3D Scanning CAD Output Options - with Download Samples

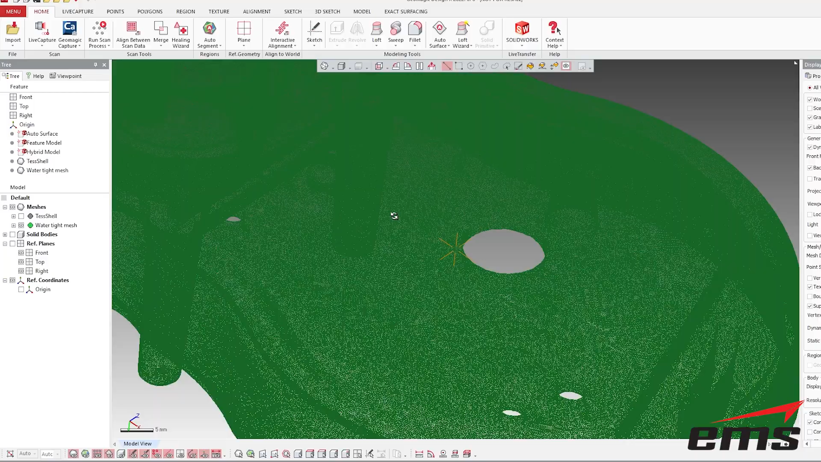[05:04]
Now, if I come in here and turn on the edges of the polygons and zoom way in, you'll see what this is. This is just triangles.
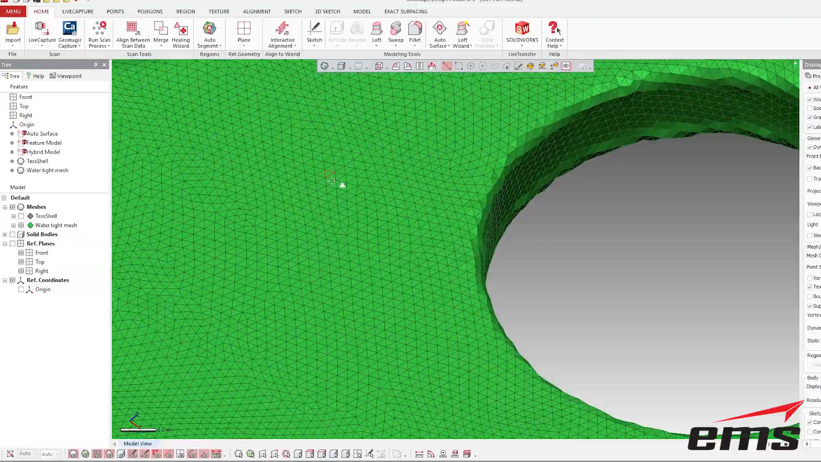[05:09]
Let me turn the faces on. Okay? So, this is just a bunch of little triangles.
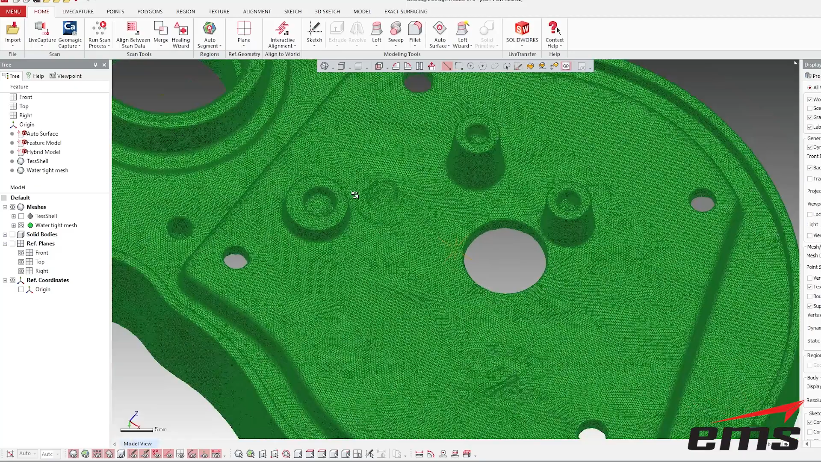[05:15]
What does that mean? Well, this is not CAD geometry. This is not a cylinder or a hole.
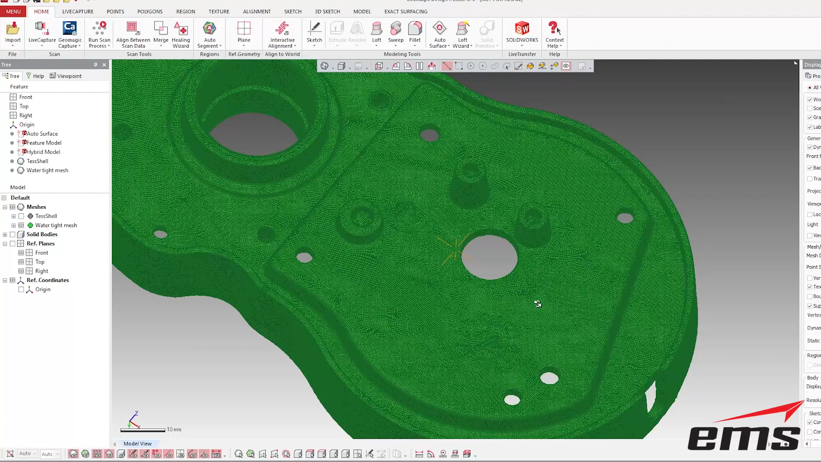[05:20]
You know, this up here is not a plane, etc. And when you import this into most CAD systems, this will come in, for example, in SOLIDWORKS as a graphical entity.